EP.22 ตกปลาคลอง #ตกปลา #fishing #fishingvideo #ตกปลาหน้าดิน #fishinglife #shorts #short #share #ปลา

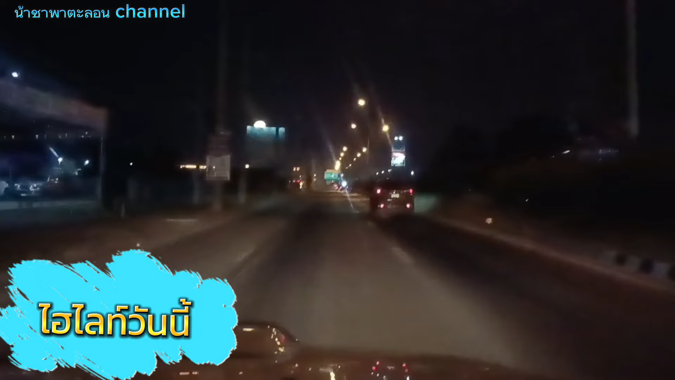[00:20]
ี้เป็นเวลา6โมงนะครับผมถึงทางเข้าคลองสีแล้วครับมาเจอกันที่หมายนะครับ